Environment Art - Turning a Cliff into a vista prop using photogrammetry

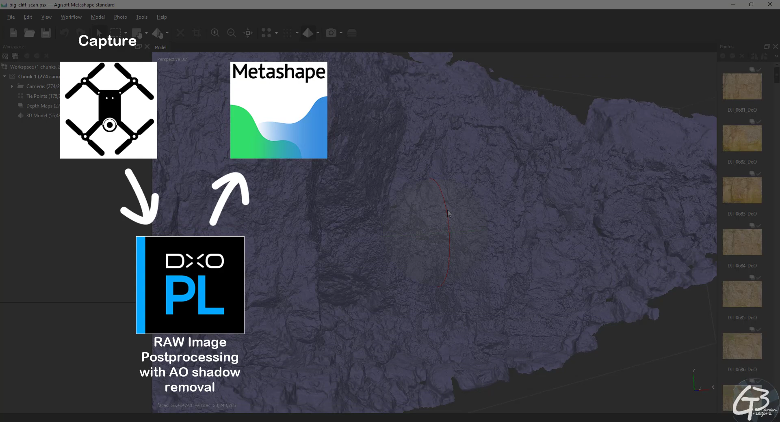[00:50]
a full 3D reconstruction in Metashape using new reconstruction mode.
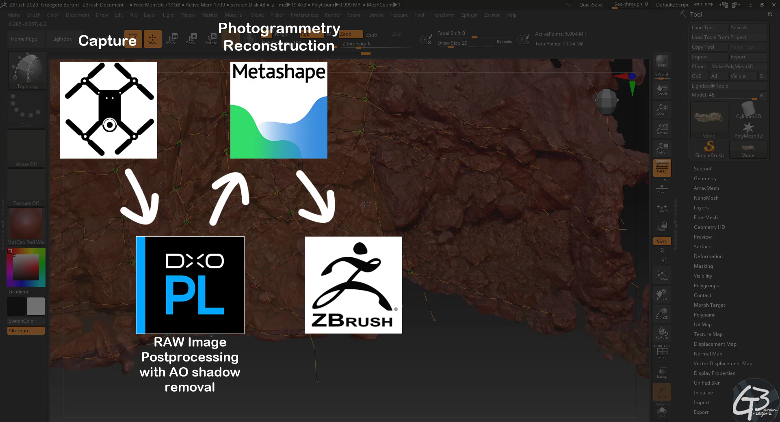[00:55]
I will build a low poly model in ZBrush, which I'm going to UV map with the RizomUV.
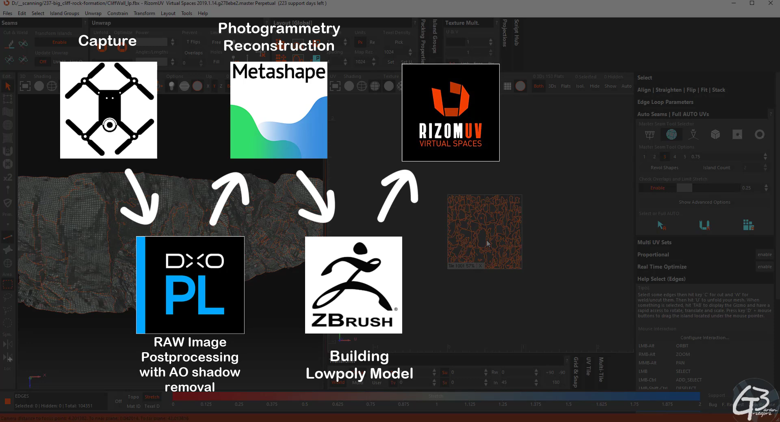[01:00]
I will bake textures using Substance Designer. Next, I'm going to fix missing areas in Substance Painter.
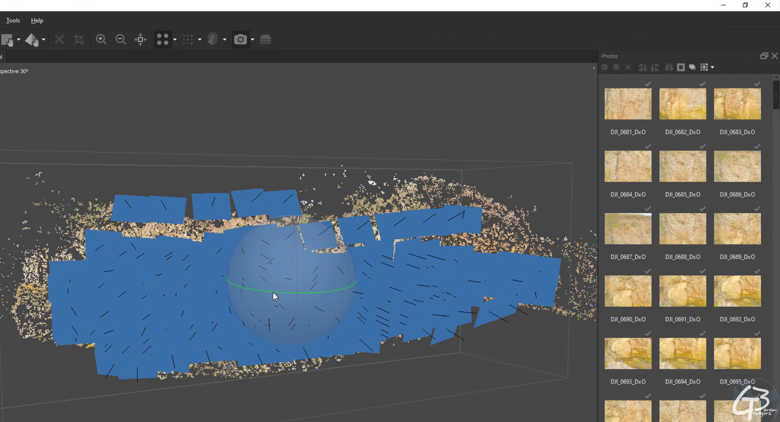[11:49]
This marking means that the image was aligned and it's going to be used for reconstruction.
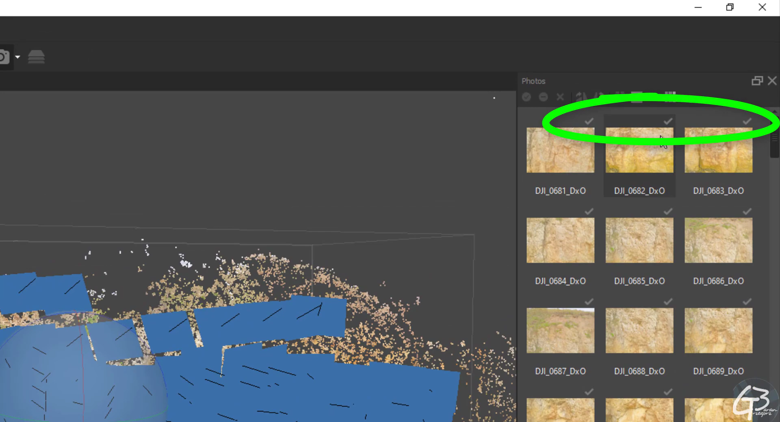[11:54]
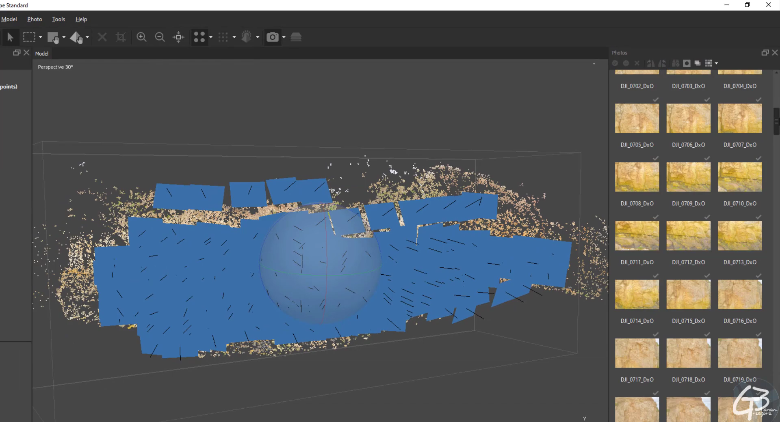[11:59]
With all images aligned, we are sure that we are going to use all collected data we have for reconstruction.
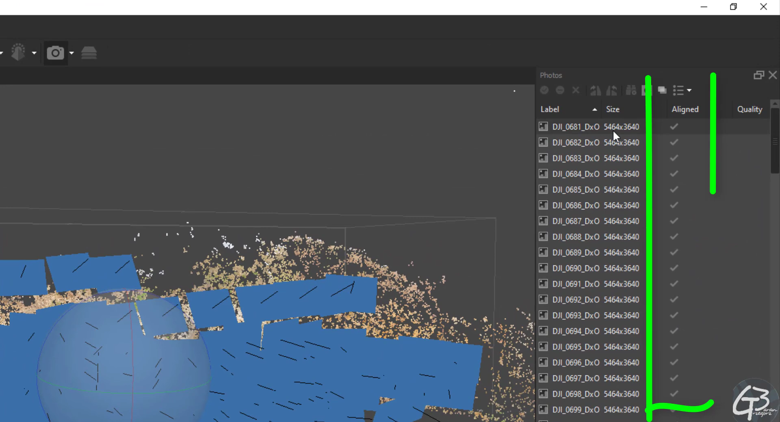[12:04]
After image alignment, we can see the camera positions and tie points. These points are
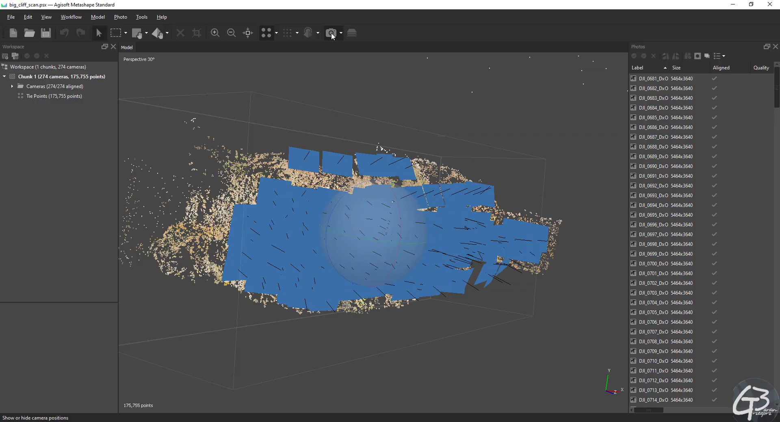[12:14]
navigational points shared between cameras to estimate the positioning in 3D space for the reconstruction.
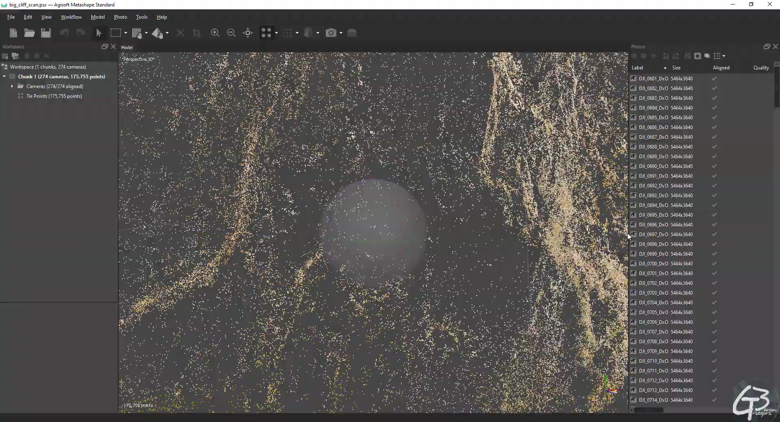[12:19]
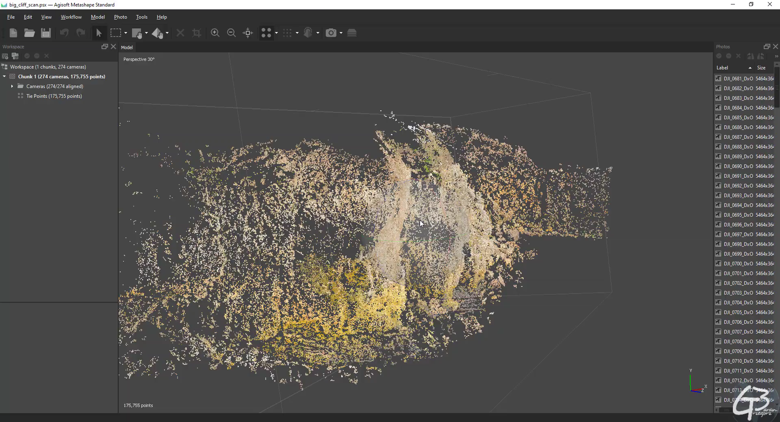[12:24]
Blue planes are representing the
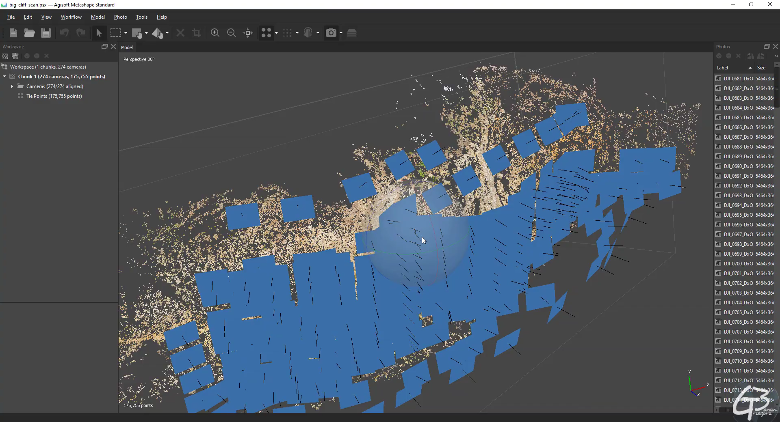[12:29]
camera position from the moment when the image was taken.
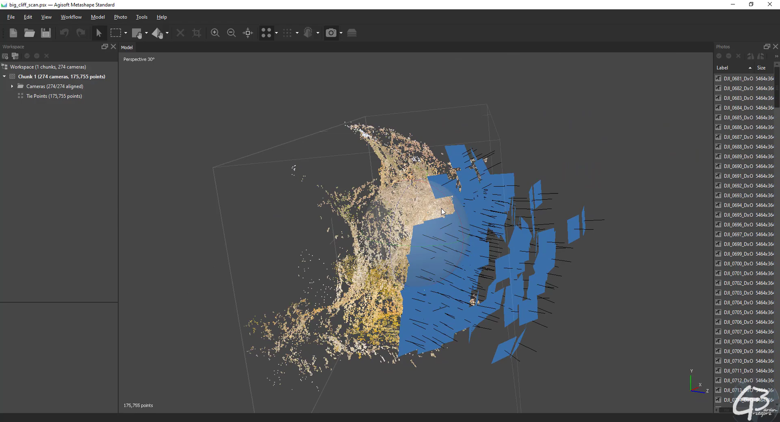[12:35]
Looks like this rock formation is quite well covered from close and medium distance, and it should be enough information for reconstruction.
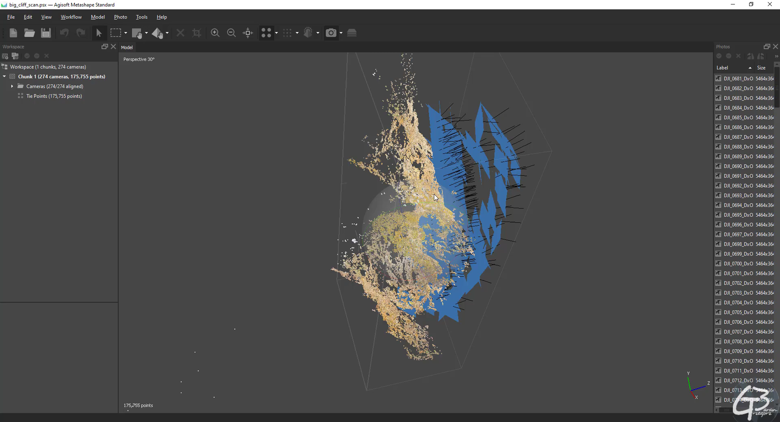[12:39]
The box around the tie points limits the reconstruction area.
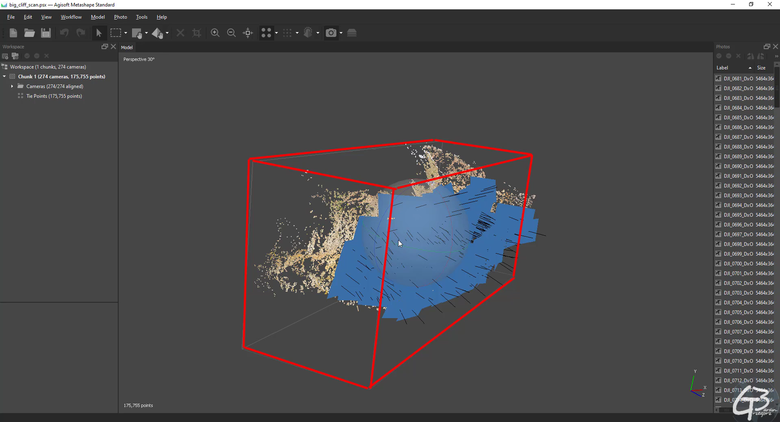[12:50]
Let's extend it a bit to cover skipped part to the right side.
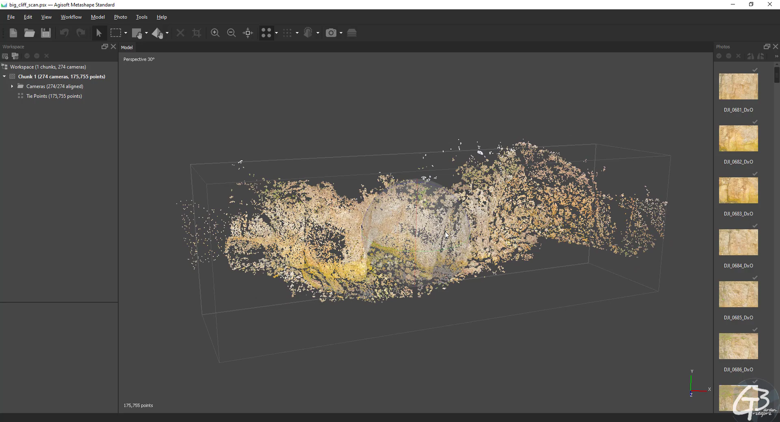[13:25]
I think everything looks okay, so let's move with the next step, which is the reconstruction.
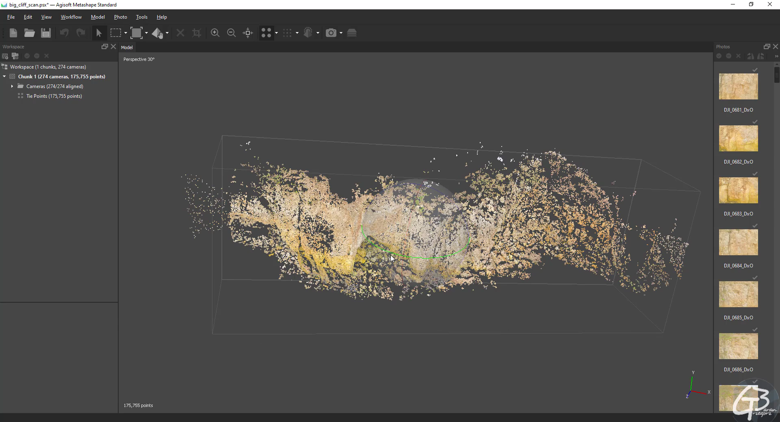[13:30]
As you can see, we get more options after the images were aligned. Since we want to proceed with a full 3D reconstruction, let's use the reconstruction mode I mentioned at the beginning of this video. To do this, we need to select workflow from the top tab and pick option to generate mesh. As I mentioned, the new mode works only with the depth maps used as a source of data and only in the arbitrary 3D mode.
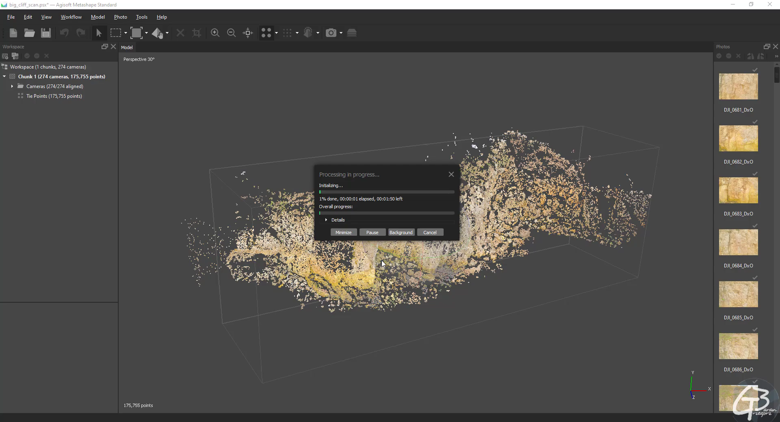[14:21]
Since I want color to be stored in vertexes, let's make sure that option to calculate vertex color is active. Next, let's hit the OK button and start the reconstruction. Next,